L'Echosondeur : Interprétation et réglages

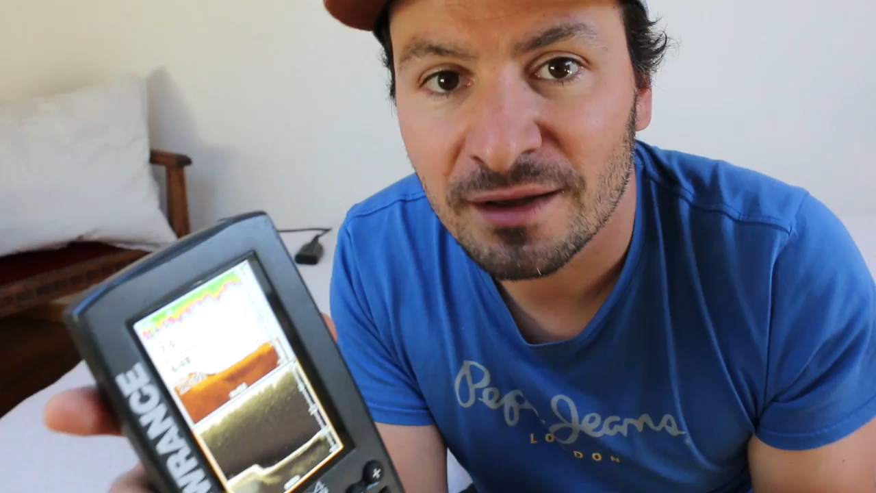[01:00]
à ce moment là a un bon potentiel ou un mauvais potentiel pour la pêche bien sûr vous allez avoir accès à beaucoup d'informations avec l'éco-sondeur mais très très vite les premières choses qui vont vous sauter aux yeux c'est de savoir si vous pouvez insister sur un spot ou si vous faut changer de lieu directement et faire les valises et aller sur un autre secteur sur le lac ou sur votre rivière.
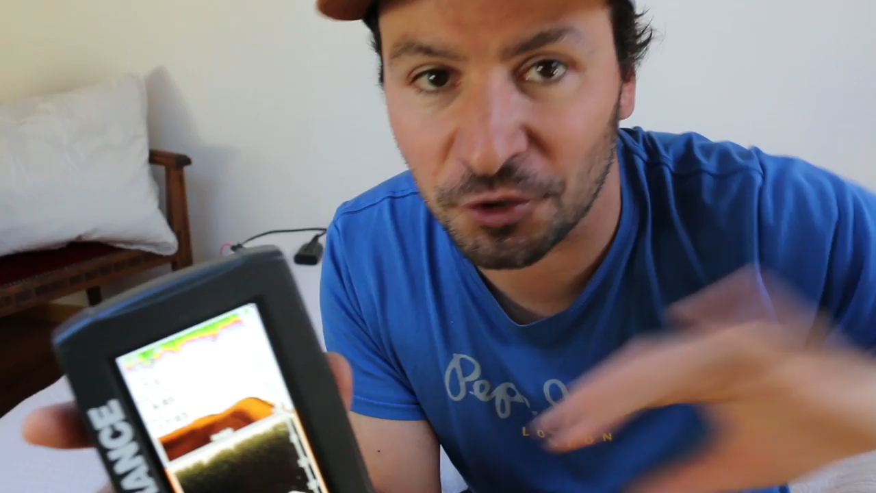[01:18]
Pour savoir si un spot a un bon ou mauvais potentiel pour la pêche il suffit de prendre en compte plusieurs informations que va vous donner l'éco-sondeur bien évidemment et je pense que c'est l'idée principale de la personne qui a inventé les premières éco-sondeur c'est de savoir s'il y a du poisson à l'endroit où on pêche effectivement on se rend compte avec l'éco-sondeur très vite qu'il y a des endroits sur des lacs notamment même sur des rivières qui sont absolument pas fréquentés par qui que ce soit et c'est des gros vides intersidéraux
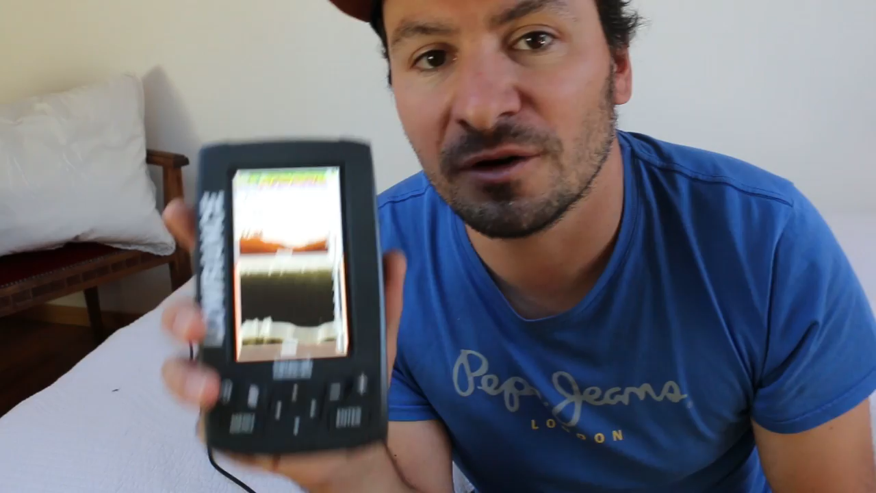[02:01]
de poissons apparaissent carrément assez nettement sur les éco-sondeurs alors attention aussi à la présence de poissons sur l'éco-sondeur souvent quand on est débutant on a tendance à vouloir pêcher dès qu'on voit des échos on se dit tiens il y a du poisson là je vais essayer de le pêcher les trois quarts des échos qu'on voit ne sont pas des poissons qu'on voudrait pêcher notamment en tant que pêcheurs de carnassiers pourquoi parce que les poissons blancs et poissons fourrage sont bien bien plus présents dans nos eaux et bien majoritaire par rapport aux quelques carnassiers qu'on voudrait convoiter donc notamment les brochets les
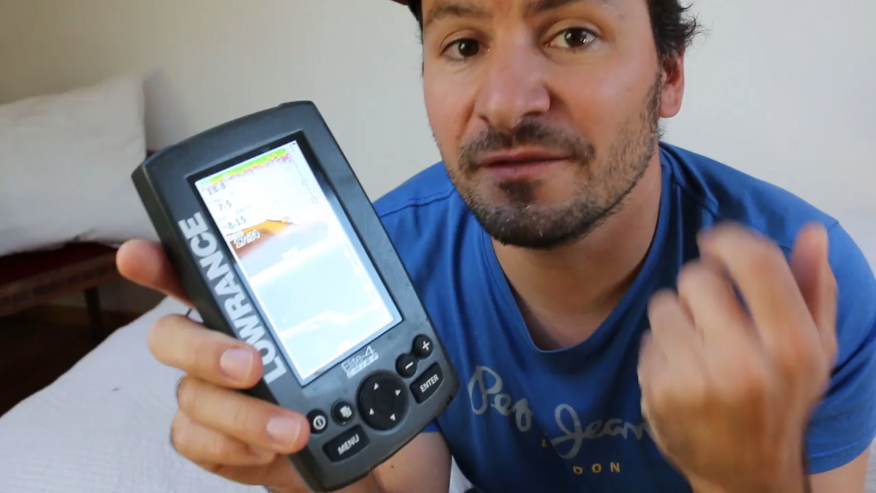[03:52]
ce que je vous viens de vous dire on a effectivement un appareil qui sert à collecter plein d'informations et à savoir si on est au bon endroit ou pas mais certains pêcheurs et puis l'évolution des technologies en ont décidé autrement ils ont tout simplement décidé d'utiliser l'éco-sondeur en temps réel pour pêcher je parle bien sûr des pêcheurs à la verticale voilà la fameuse verticale vous connaissez sûrement maintenant cette discipline qui date de plusieurs années avec l'éco-sondeur on peut pêcher en vertical en temps réel et observer carrément son leurre sur l'écran et pêcher en direct les poissons qui se
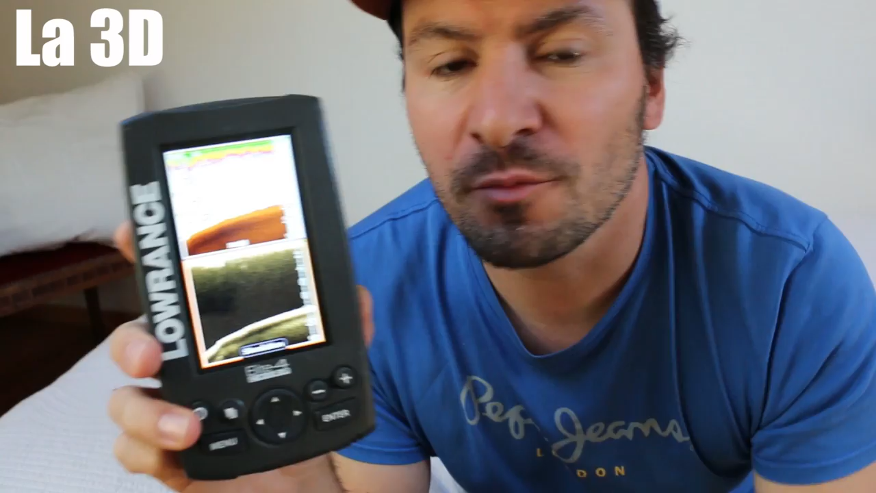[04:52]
pas encore totalement au point pour ma part donc je vais même pas vous en parler ici donc vous avez l'affichage conventionnel en fait c'est celui-ci là c'est le premier que
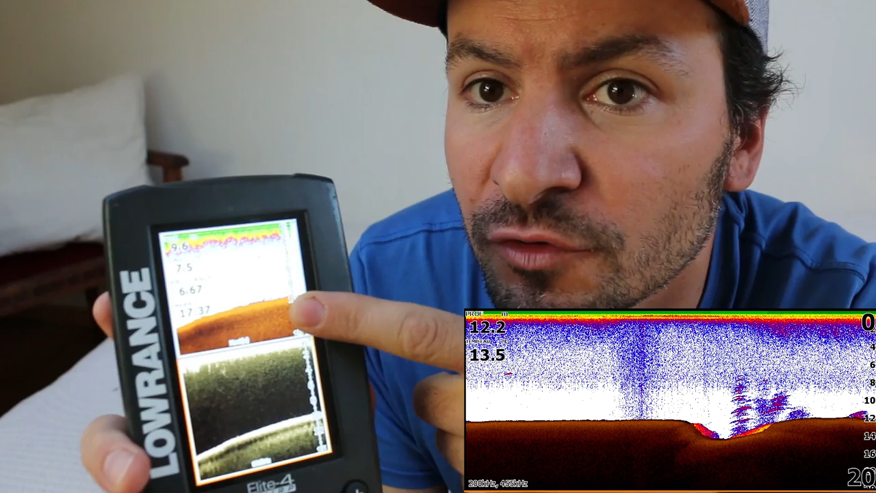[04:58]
vous connaissez sans doute déjà c'est celui que je vais vous expliquer dans une minute assez précisément j'espère
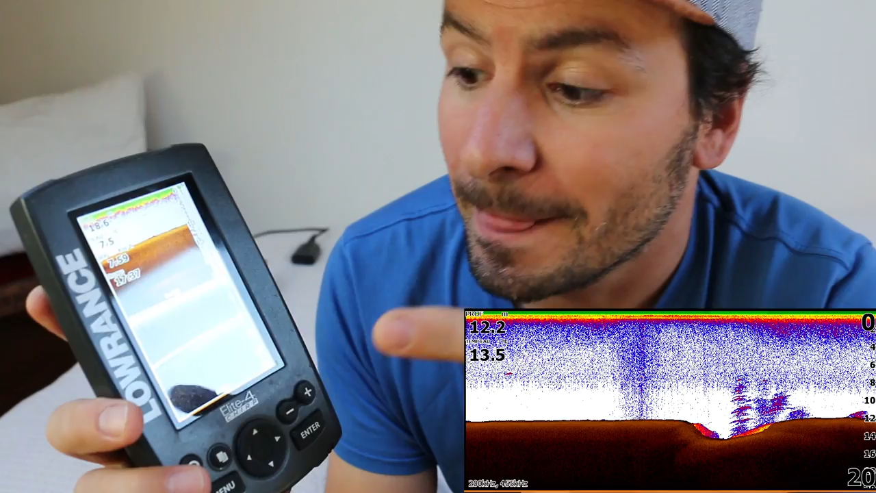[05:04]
ici vous avez un mode un peu plus avancé chez laurent s'ils appellent ça le don de scan ou le structure
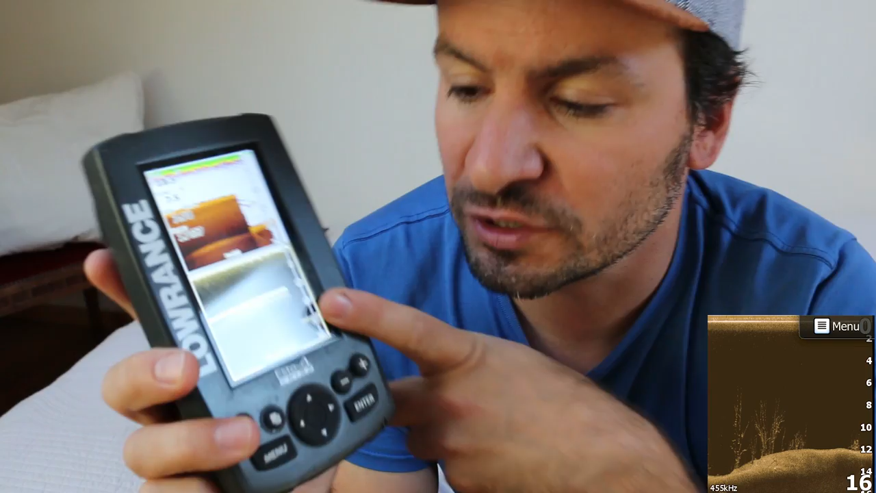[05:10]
scan je suis plus trop là c'est un mode qui est beaucoup plus défini qui va vous permettre d'étudier notamment
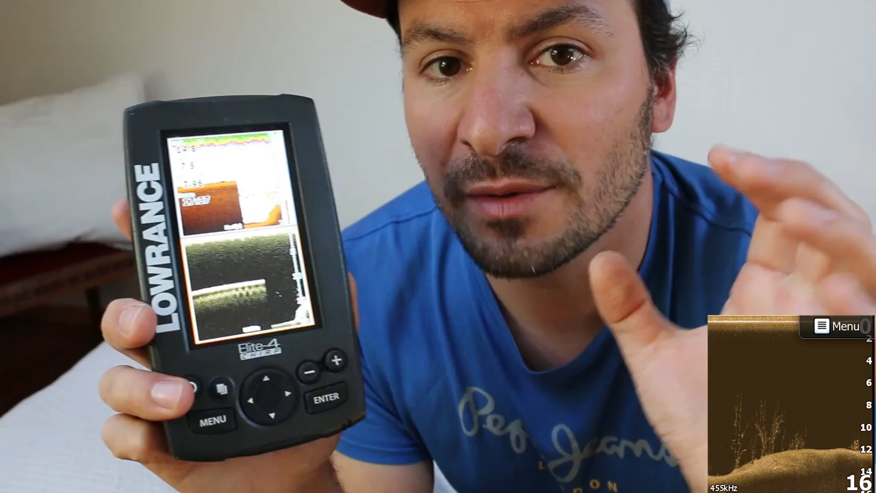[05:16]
les structures bien précises et en tout cas de les voir directement par exemple un arbre ou une ruine
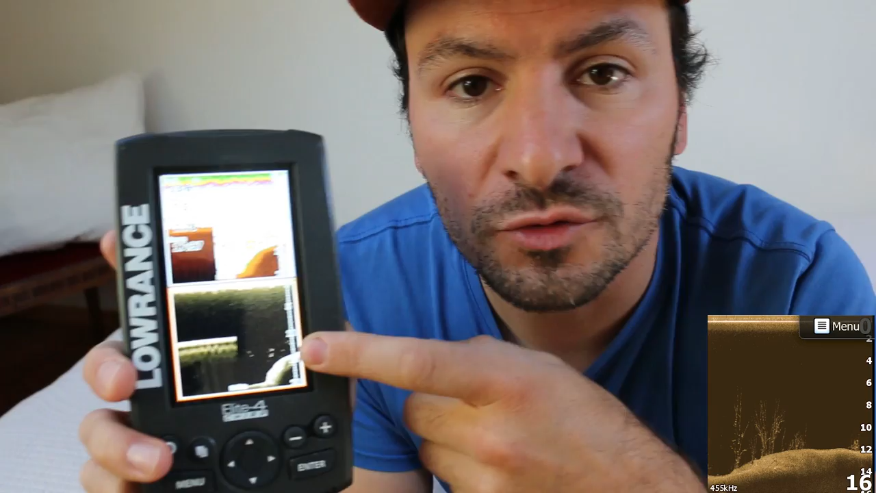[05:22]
ou même un banc de gros poissons vous allez le voir avec une qualité un peu plus photo graphique même si c'est pas une résolution de malade mais on va le voir très nettement ici alors
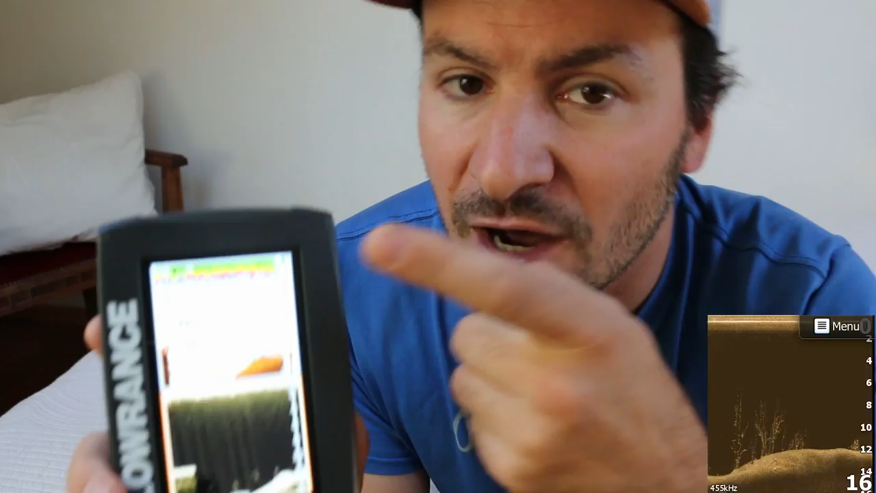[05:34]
que sur le mode conventionnel il faut savoir déjà un peu mieux interpréter les échosondeurs le troisième mode d'affichage
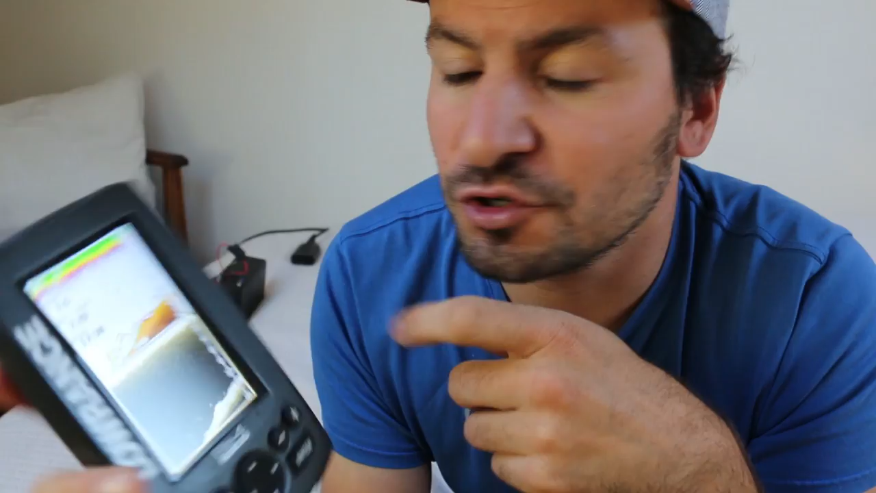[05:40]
que je n'ai pas sur cet échosondeur mais qui est réservé aux échosondeurs un peu plus onéreux c'est le site scan c'est un affichage qui vous permet de lire ce qui se passe à la manière du don de
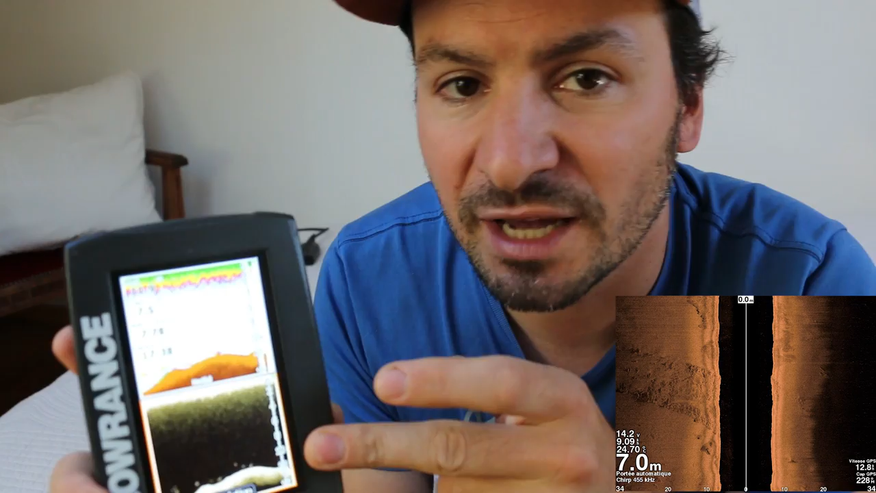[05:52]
scan ici mais cette fois ci sur les côtés de votre embarcation voilà à savoir que ici et ici vous
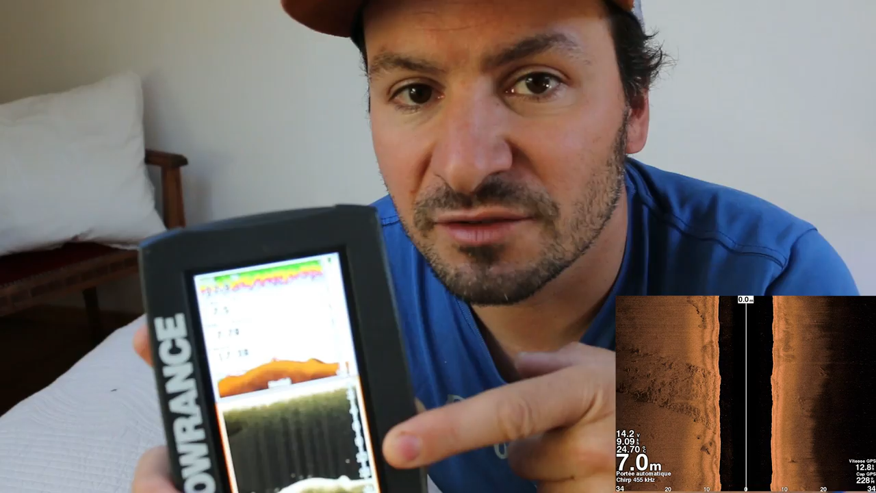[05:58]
On screen: depth 7.0 m
avez un espèce de cône qui descend sous la sonde donc c'est une vision globale autour de vous le
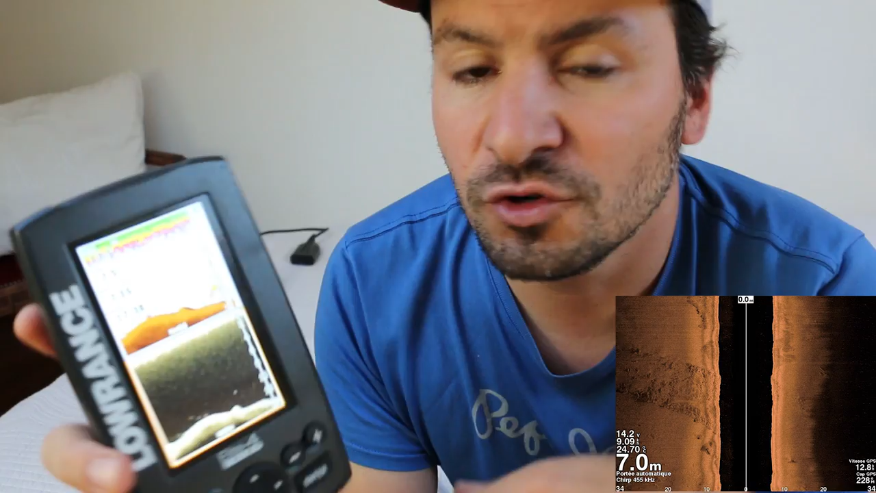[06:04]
On screen: depth 7.0 m
site scan permet vraiment d'identifier si votre écho est à droite ou à gauche de l'embarcation ça je vous montrerai quand je serai riche et que j'aurai le moyen de me payer un hds de chez lorenz ou chez la concurrence alors niveau budget et équipement donc vous avez accès à plein de choses pour commencer je pense qu'il faut un budget au moins minimum de 200 à 250 euros vous pourrez avoir un petit sondeur comme ça parfait pour le flot tube en quatre pouces où vous aurez un affichage seulement conventionnel mais déjà pour commencer pour vous familiariser avec les sondeurs c'est vraiment très bien je pense